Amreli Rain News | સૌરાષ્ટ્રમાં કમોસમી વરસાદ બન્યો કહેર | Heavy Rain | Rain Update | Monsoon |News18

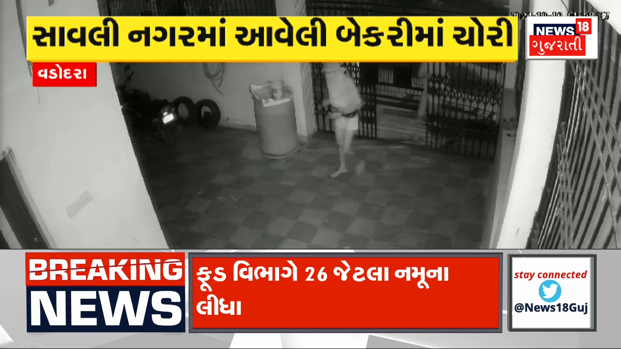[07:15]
चड्डी बनियानधारी गैंग एक बंद मकान में त्राटकी थी। सावली जशोदानगर सोसायटी में एक घर में घुसी ने 65,000 की चोरी करी थी।
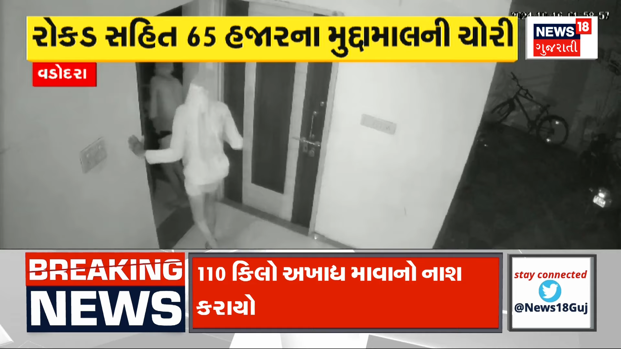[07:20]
जशोदानगर सोसायटी एक मकान नो गेट तोड़ी अंदर प्रवेशा था। 3 शख्सों मोढ़ू ढांकी घर में प्रवेशा था। 65,000 થી વધુની ચોરી કરી ફરાર થઈ ગયા હતા। રોકડ સહિત 65,000 ના મુદ્દામાલની ચોરી કરી ચોર સીસીટીવી ના ડીવીઆર પણ સાથે લઈ ગયા। સતત ચોરીની ઘટનાથી સાવલી અને ગ્રામ્ય વિસ્તારોમાં ભયનો માહોલ છવાયો છે।